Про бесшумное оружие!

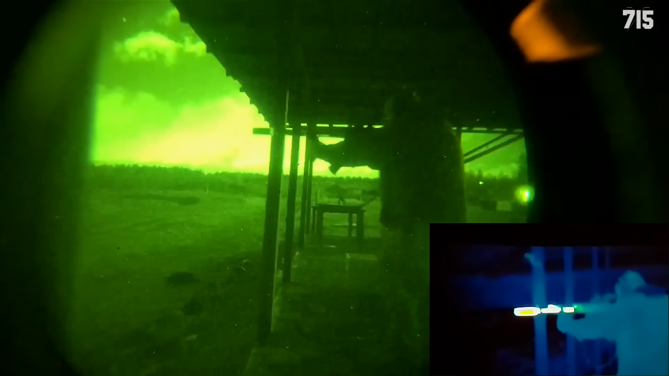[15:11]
начинается инфракрасное излучение и глазом банку не видно а в прибор ее
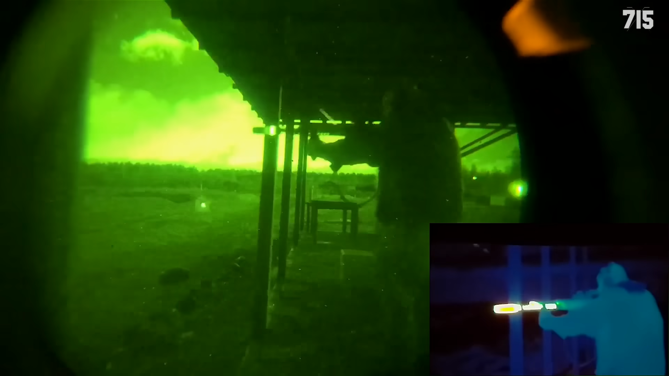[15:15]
видно она светится как фонарик но эта проблема решается различными чехлами на банке вот